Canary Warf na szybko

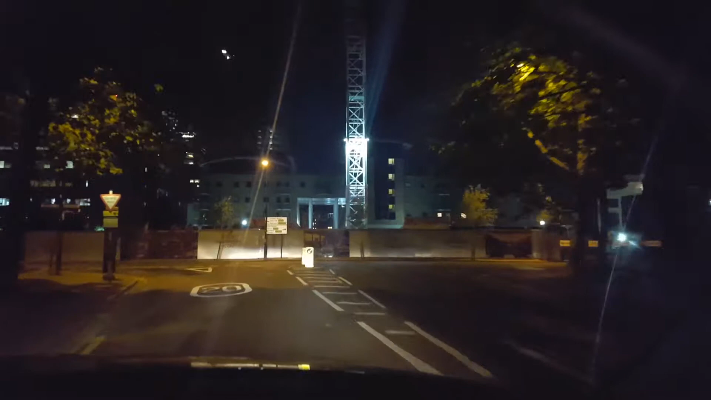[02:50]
Ale te doki w pewnym momencie zostały jakby porzucone, bo rozwinął się transport lotniczy, to raz, a dwa, że ta miza już przestała pełnić tak ważną funkcję. Tutaj jesteśmy na kanałach i widać Nowotel w tle, a tutaj jest South Quay. W związku z tym pojawiła się przestrzeń i pojawiła się potrzeba.
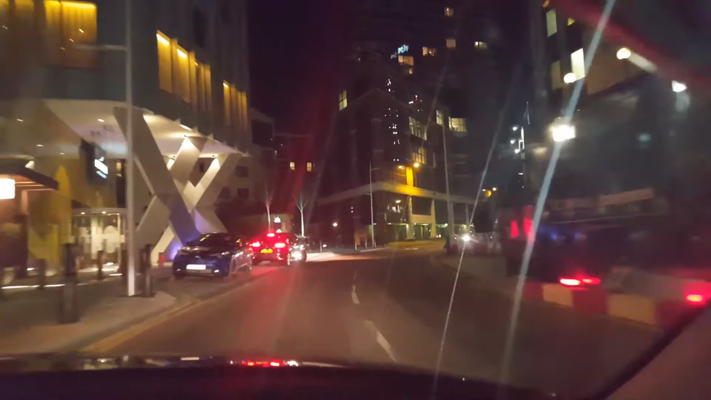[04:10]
Tutaj zaraz będziemy przejeżdżać obok samego centrum.
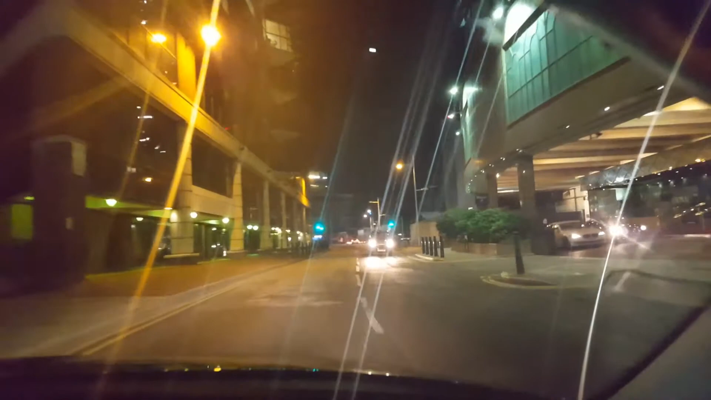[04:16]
No tak jak mówię, Canary Wharf to jest taki mini Manhattan w Londynie. Też jest częściowo wyspą.
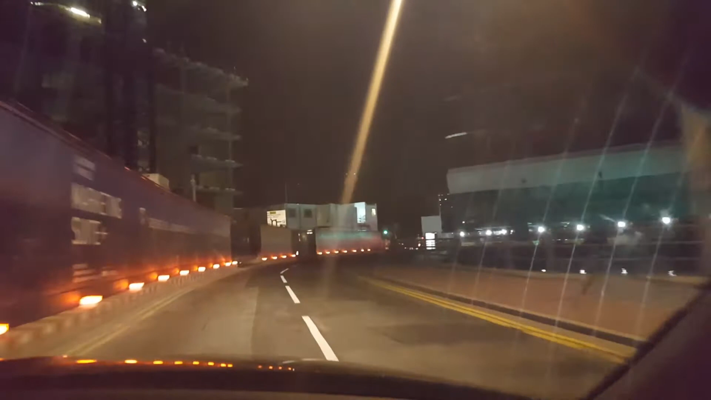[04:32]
No tu oczywiście cały czas trwają prace jakieś remontowe, budowlane, takie inne i tak dalej. Tutaj było, tutaj o, na tym rondzie, gdzie teraz będziemy mijać, stało bardzo fajne urządzenie. Niestety go teraz nie ma. Nazywało się to drzewko Christmas Tree, czyli drzewko bożonarodzeniowe.